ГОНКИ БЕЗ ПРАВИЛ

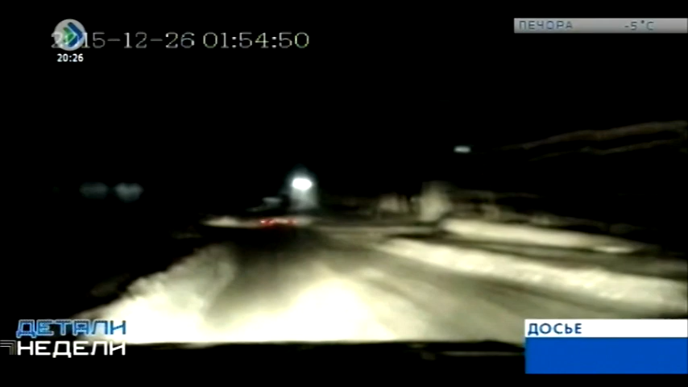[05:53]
А вот эта иномарка в конце прошлого года хорошенько потрепала нервы не только инспекторов, но и прохожих. На высокой скорости легковушка маневрировала на узких улицах. Ловить ее пришлось уже на трассе.